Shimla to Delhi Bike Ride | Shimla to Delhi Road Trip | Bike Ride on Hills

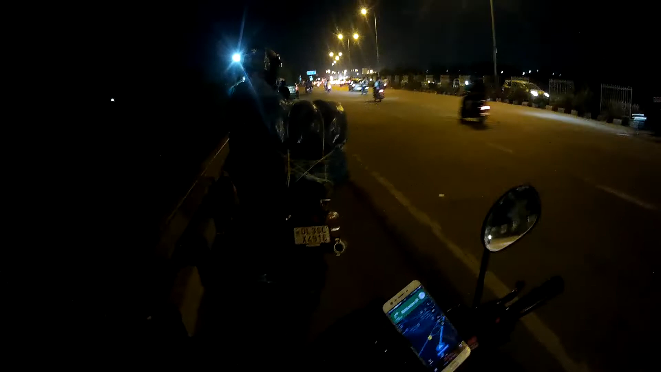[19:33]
अब यहां से रास्ता अलग अलग है, राहुल को जाना अपने घर और मुझे जाना सीधे जेसर गार्डन की तरफ, और ये पीछे सिग्नेचर ब्रिज अब दिखने रहा,